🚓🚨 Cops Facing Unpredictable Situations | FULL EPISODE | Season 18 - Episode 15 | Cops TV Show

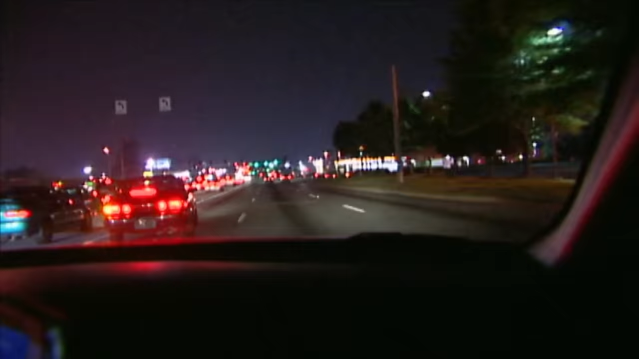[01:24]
He was failing to maintain his lane, and you can come on up and just get up here in front of me if you want to. Can you see if he just put his hand out the window off the driver's side?
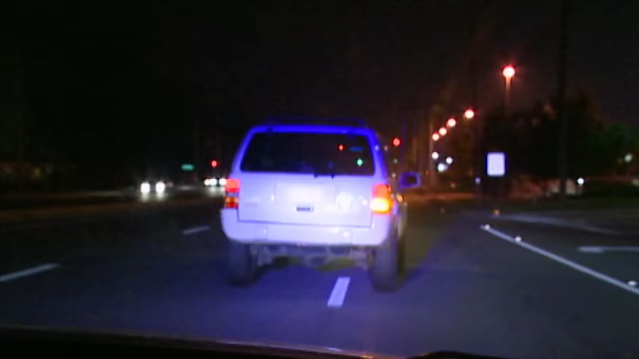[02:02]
I know you saw that, Nelly, but he was way to his left there making that turn. 5:39. Final stop's going to be the Wendy's parking lot off of Club. Actually pulling into the Arby's parking lot. Radio, he's seeing a lady.
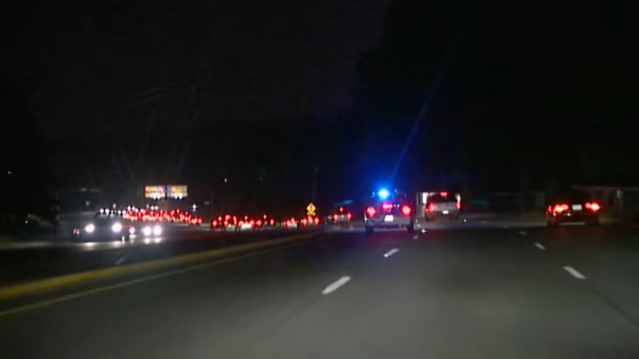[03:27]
5:39 to 5:10. We are clear on your traffic. We're letting Air One follow.
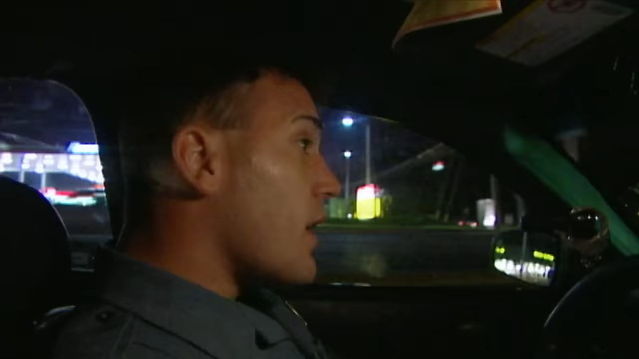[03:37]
The subject that we tried to stop took off, and we're letting our helicopter that's following above right now to keep track of him.
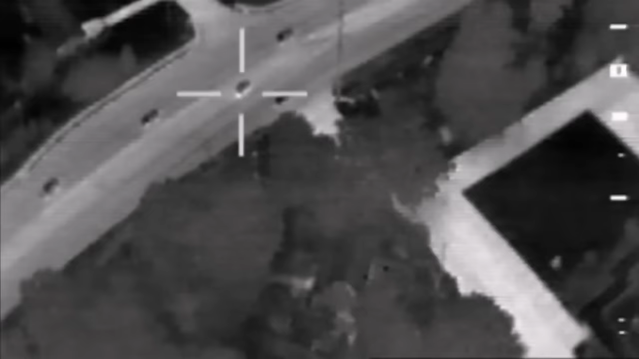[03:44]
He made a left turn at the next intersection.
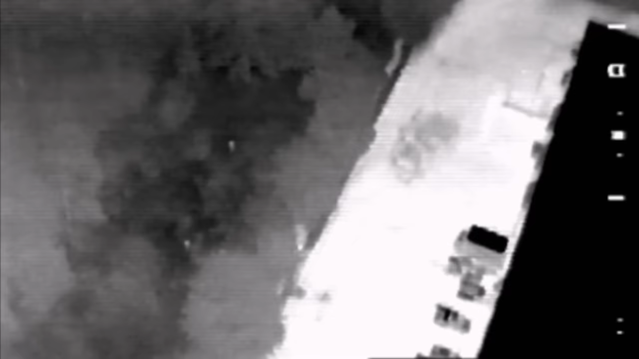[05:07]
I got one officer about 50 feet behind him, closing.